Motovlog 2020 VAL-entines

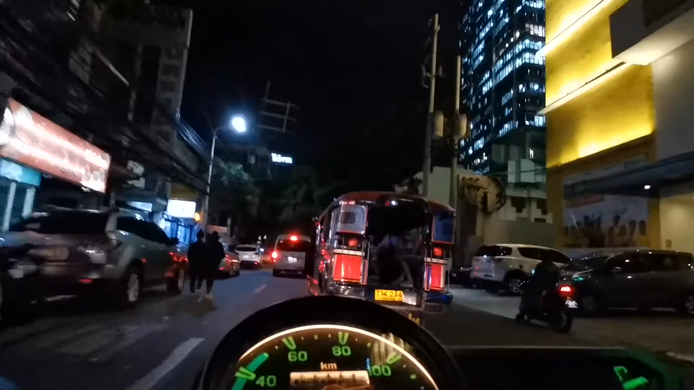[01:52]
Kasi nakaka-sunburn sa gabi at maraming jeep sa daan.
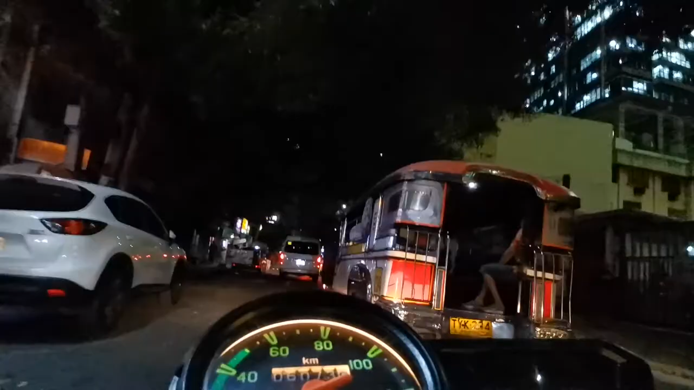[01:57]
Yeah, mga ating mga pasingit-singit at mga nakakatuwang topic para sa ngayong gabi
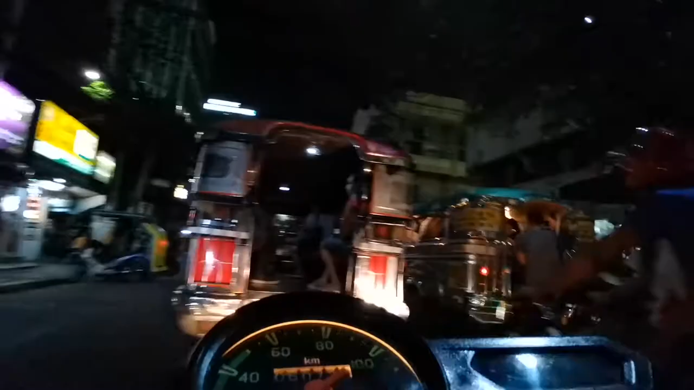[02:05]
habang nata-traffic at naka-neutral ako. Yan, okay na.